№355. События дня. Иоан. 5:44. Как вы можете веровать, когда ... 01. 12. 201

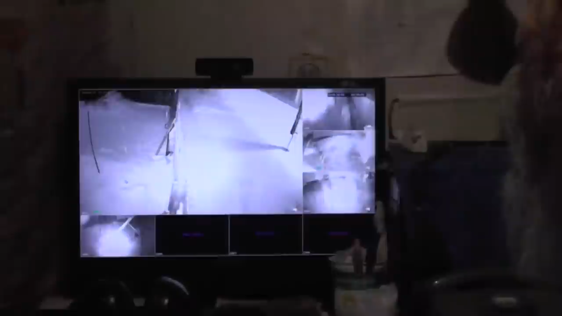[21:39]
На улице идет дождь. Вот это наша ограда. Вот она где.
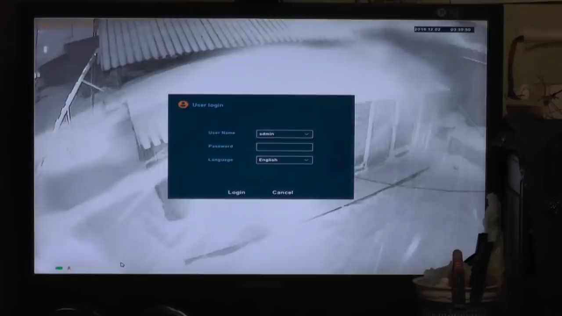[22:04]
Вот, видишь, ничего не дать. А вот там просвещиваются двери. Вот наши двери. Вот она где. Там Надежда Васильевна. Это крыша. Ну, ладно.
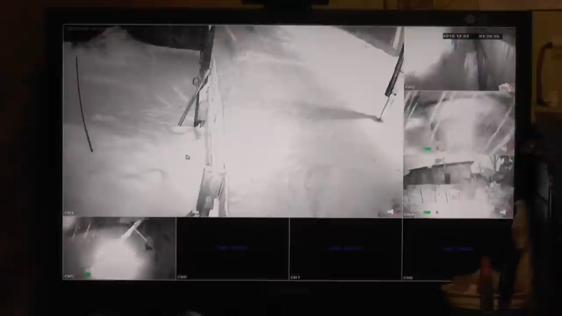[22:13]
Теперь вышел. Ну, вот теперь вот это. Это не видно.
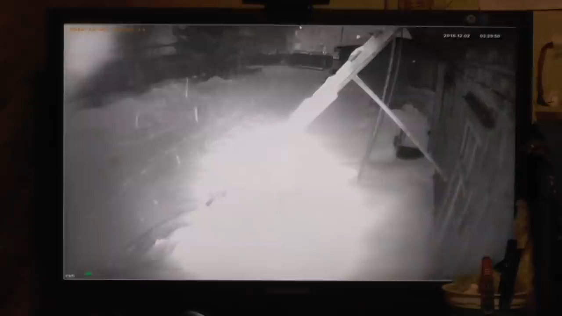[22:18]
Вон ворота. Дальше, видать, лестница. Я не выхожу из дома. Дальше что?
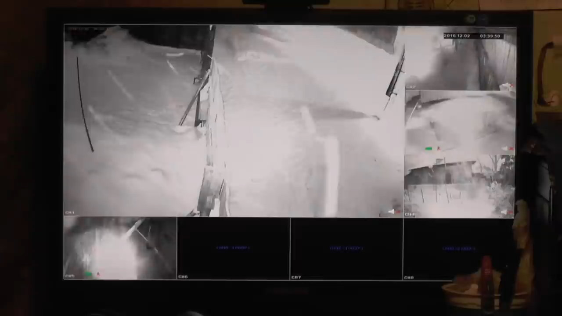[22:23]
Ну, человек пошел. Вот наши братья идут. Тут снимают шапку. Три поклона. Вот, пожалуйста, вот двор.
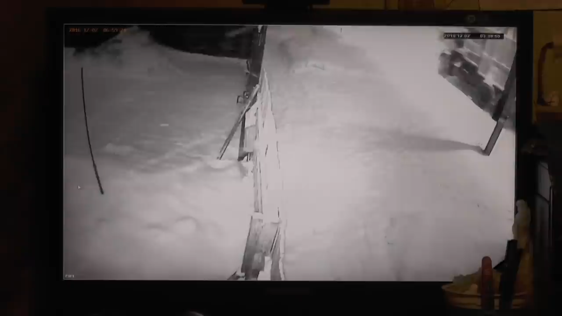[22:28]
Вон идет, видать, машина прошла по улице. Я не выхожу из дома.
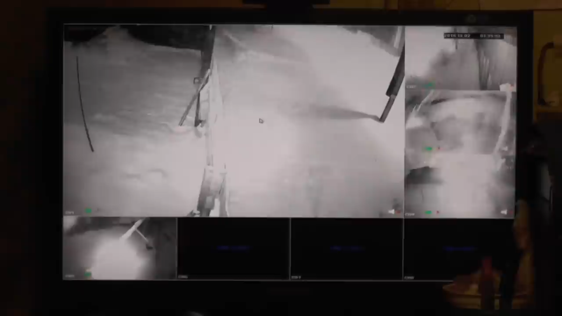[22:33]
Я сижу. Ну, вышел из дома. Теперь дальше. Вот она. Дом видно.